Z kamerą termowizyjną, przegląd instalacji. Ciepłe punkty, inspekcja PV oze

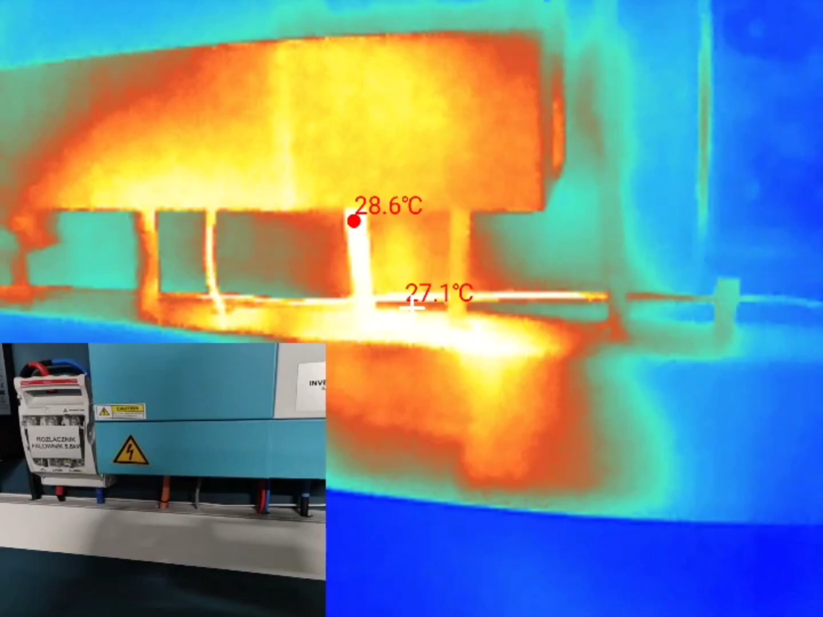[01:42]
Wszystko w miarę normalnych temperaturach 28 pokazuje,
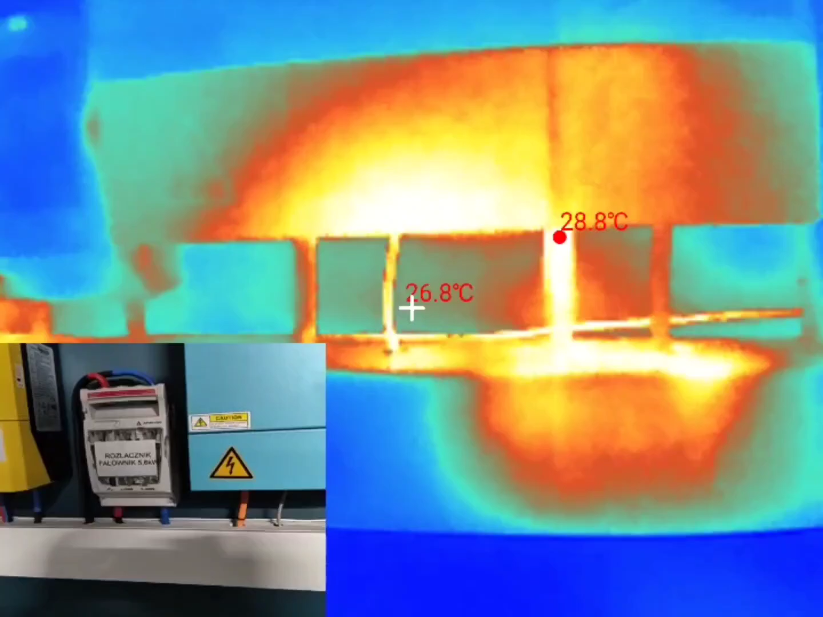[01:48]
On screen: spot 26.8°C, max 28.8°C
no ale tutaj jest przewód, który idzie też do tego rozłącznika Który
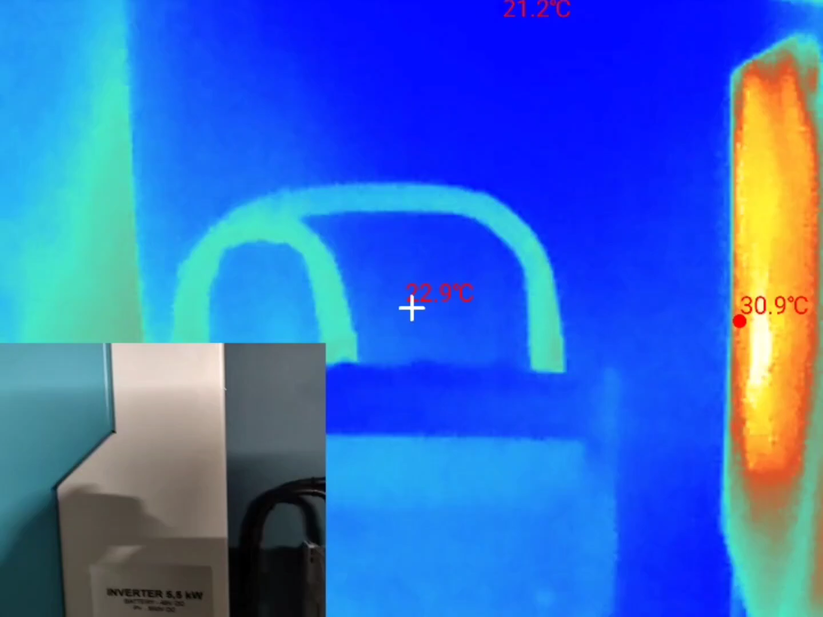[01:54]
On screen: spot 22.9°C, max 30.9°C
tutaj osiąga temperaturę 25 stopni C, więc on ci nie grzeje,
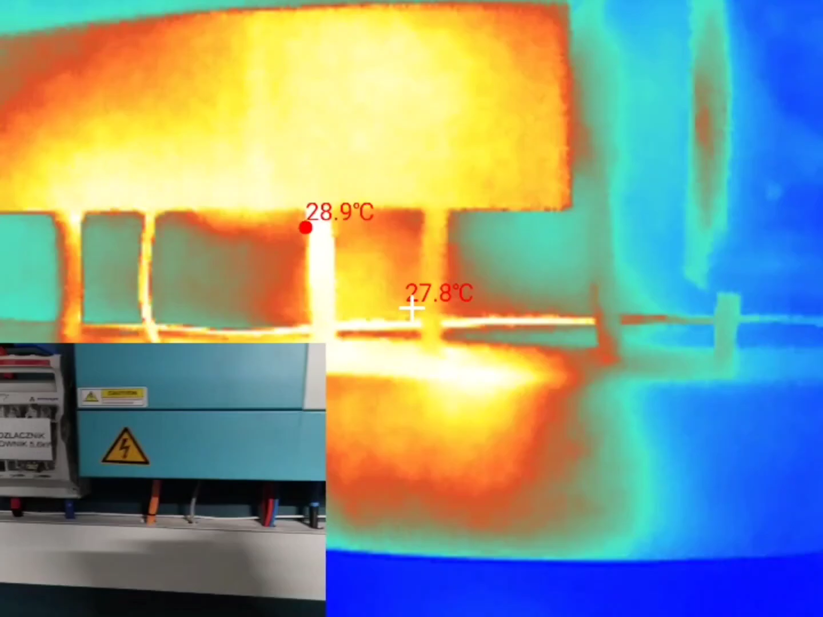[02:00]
On screen: spot 27.8°C, max 28.9°C
nie wiadomo jak To jest po prostu z wentylatora Lecąc dalej mamy następny rozłącznik do falownika 5-6 kW I tutaj będzie ta sama sytuacja,
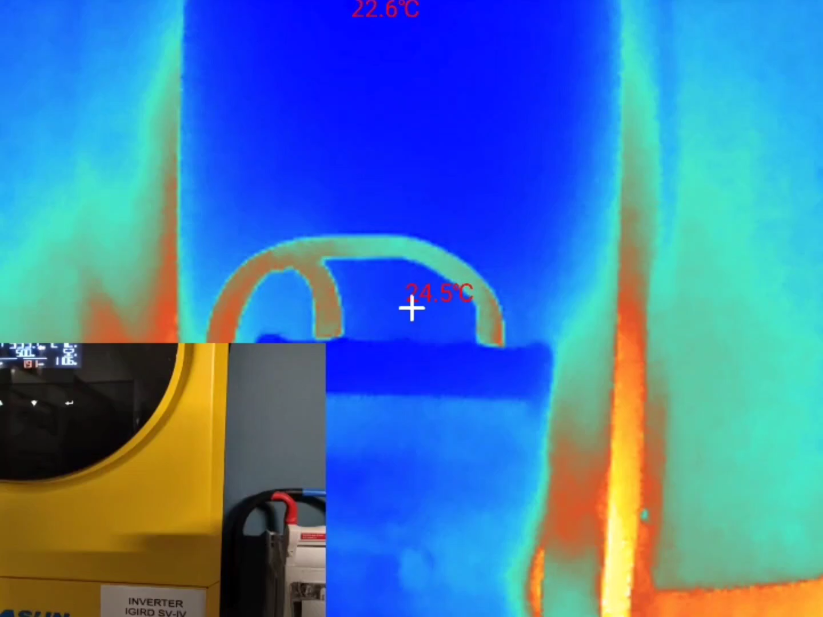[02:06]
On screen: spot 24.5°C
przewody 27 stopni Falownik jak widzicie 1200-1500 W,
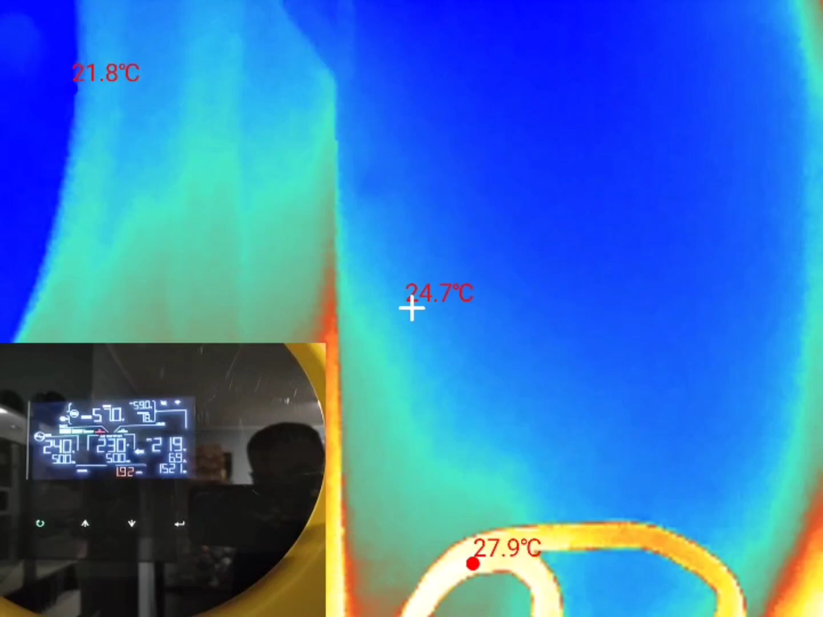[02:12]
On screen: spot 24.7°C
w tej chwili wyciąga ze słońca Przy godzinie 10.49
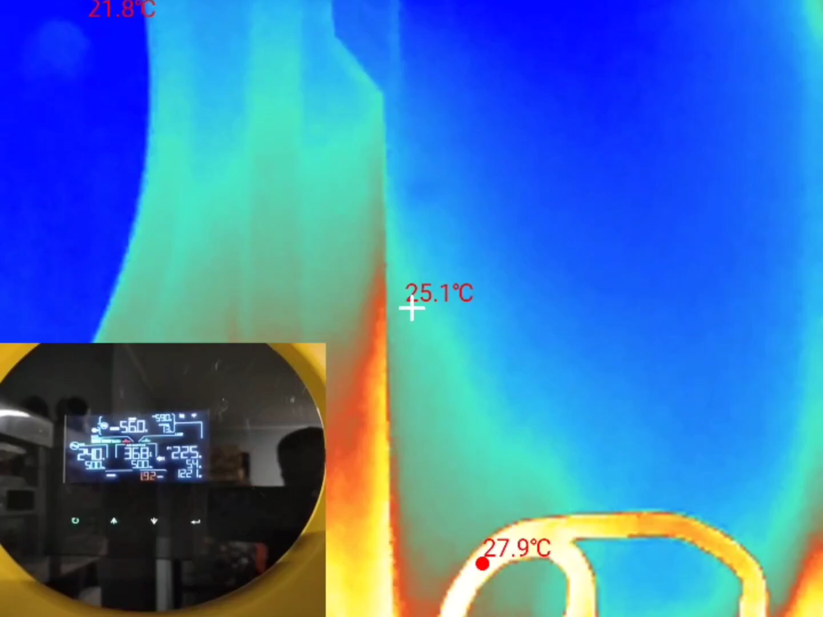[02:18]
On screen: spot 25.1°C, max 27.9°C
Sam rozłącznik się nie grzeje Na dole oczywiście jest cieplejszy punkt,
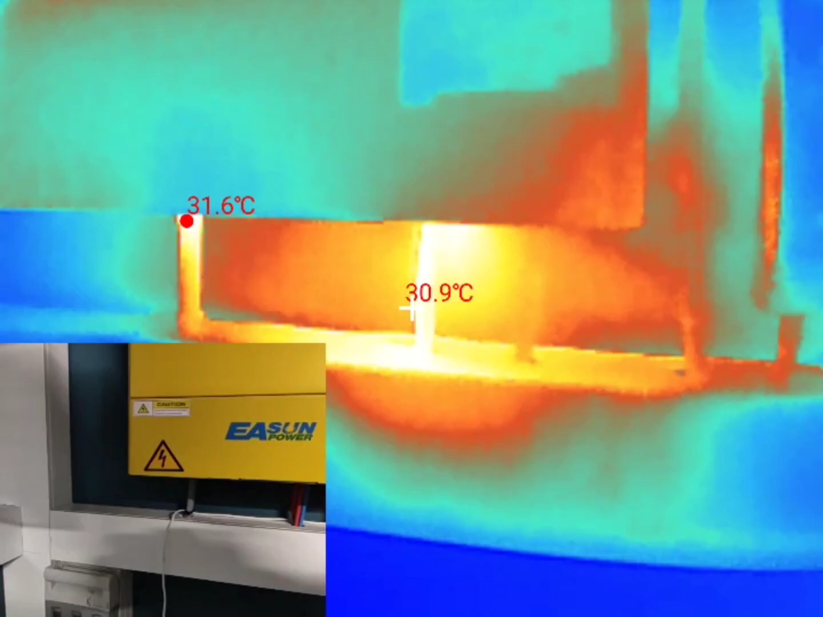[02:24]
On screen: spot 30.9°C, max 31.6°C
30 stopni Z racji tego, że wentylator tutaj chłodzi tak samo Widzicie,
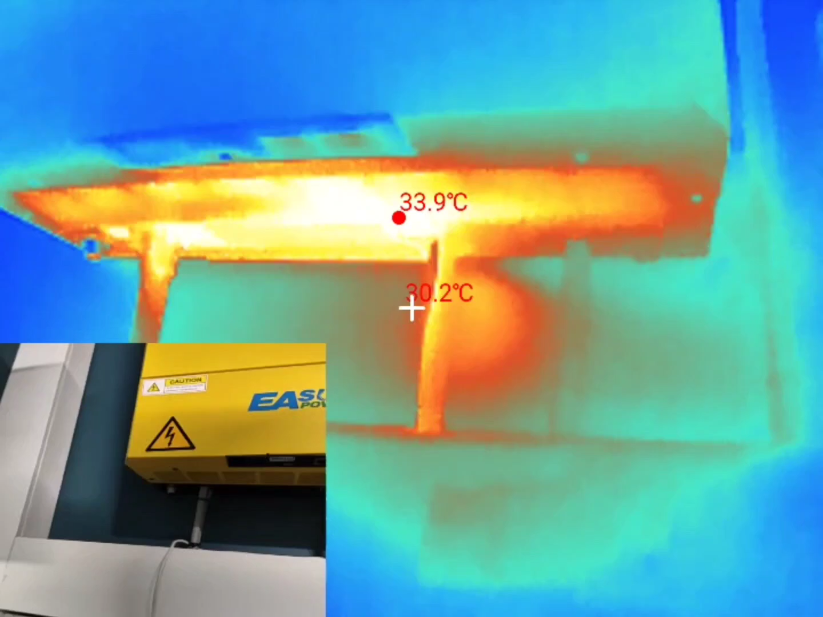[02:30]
On screen: spot 30.2°C
cały spód tego falownika jest czerwony Właściwie nawet już można powiedzieć żółty Podobnie jak tego
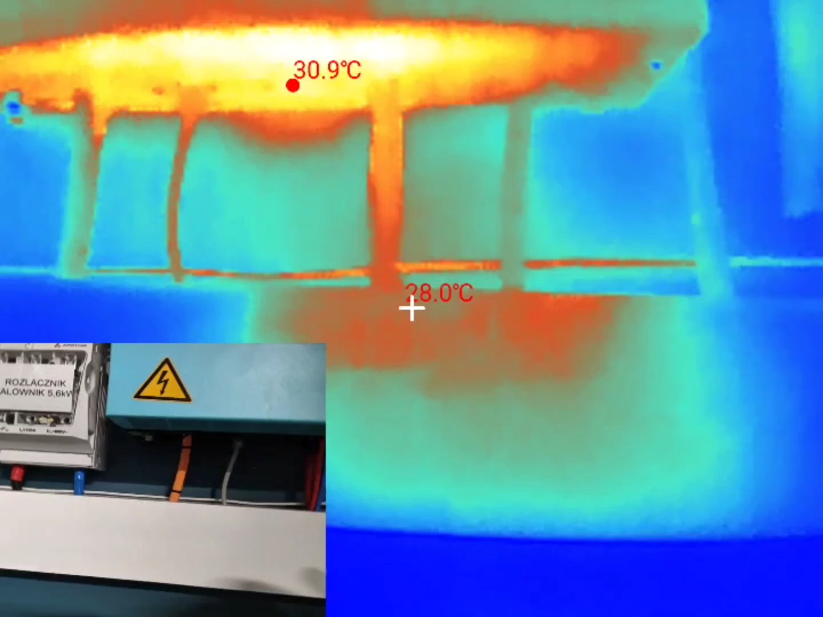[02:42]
No i stąd po prostu jest chłodzenie One zaciągają powietrze z góry i wypuszczają je dołem Następnie lecimy sobie tutaj
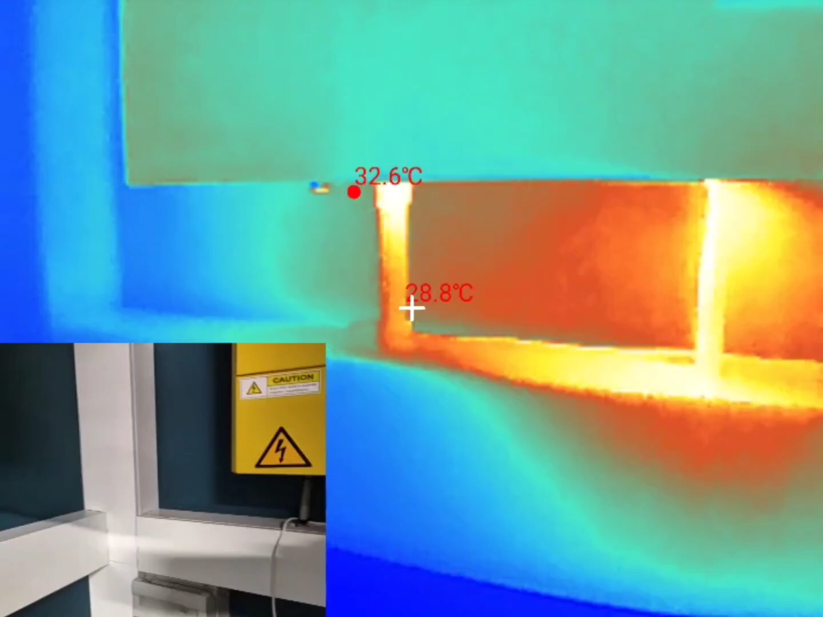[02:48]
On screen: spot 28.8°C
Także te przewody tak samo tutaj są w miarę normalnych temperaturach
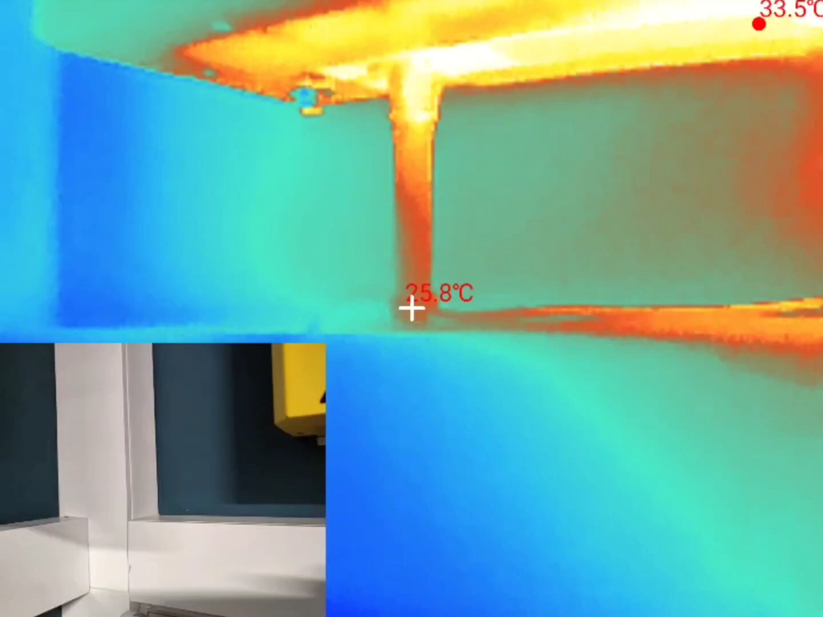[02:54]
I mamy skrzynkę PV Skrzynka PV Najcieplejszym punktem jest sterownik,